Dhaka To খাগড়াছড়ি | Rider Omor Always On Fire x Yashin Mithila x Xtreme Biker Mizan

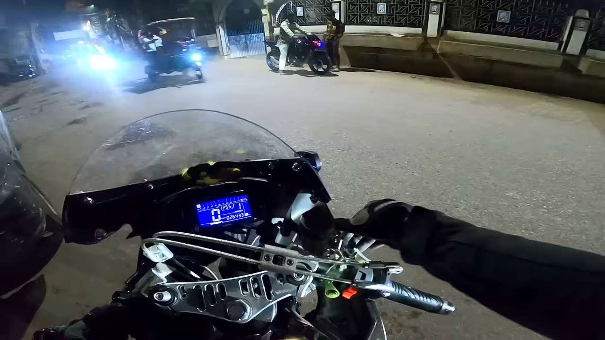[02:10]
বিসমিল্লাহ তো প্রায় একটার কাছাকাছি মাত্র বের হইলাম ওই
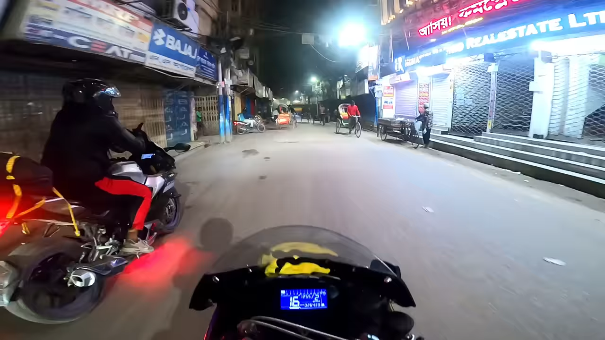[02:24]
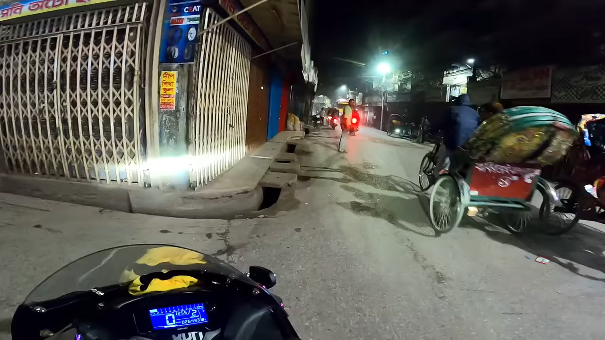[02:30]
আরে যাবো হচ্ছে আমরা ওই সাইডে অমর চলে গেছে সোজা
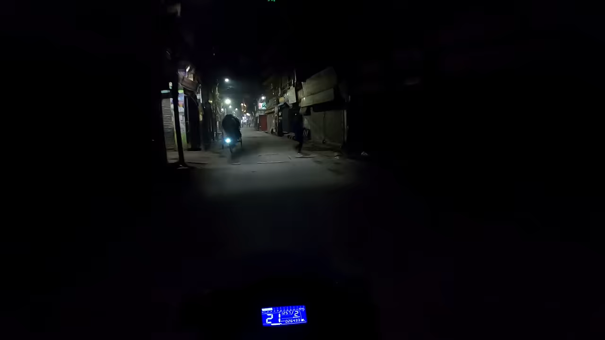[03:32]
আসছে আর আমি হচ্ছে এখানে গুলির মাথায় একটু দাঁড়াইছিলাম দেন অমরকে হর্ন দিলাম বাট অমর শুনে নাই তো মেবি পুলিশ ভাইয়েরা আমার পিছনে ছিল যার জন্য হচ্ছে ওনারা একটু মাইন্ড করছে
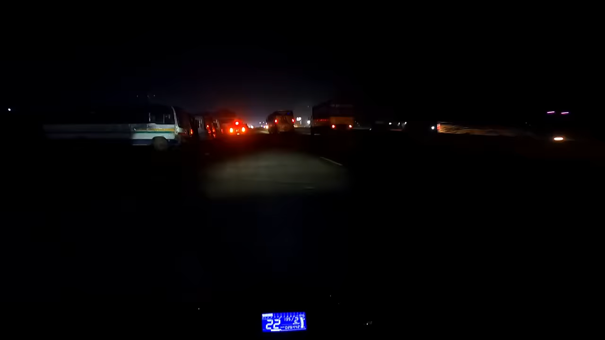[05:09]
তো এই যে সবাই চলে আসছে, আমরা হচ্ছে চারটা বাইক, হৃদয়ের ব্যাগটা আজকে মিসিং।
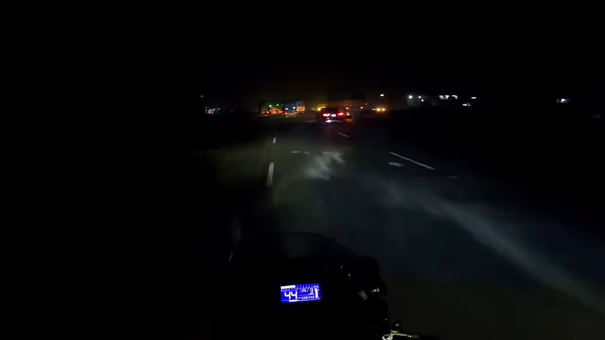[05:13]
রোড তো দেখতেই পাইতেছেন, পুরোটা অন্ধকার, অন্ধকারের ভিতরে আর কি কথা বলবো। কথা না বলে দেখা হচ্ছে আপনাদের সাথে, যেখানে গিয়ে ব্রেক দিব সেখানে। তোমারটা বিজলা, আমারটা কি?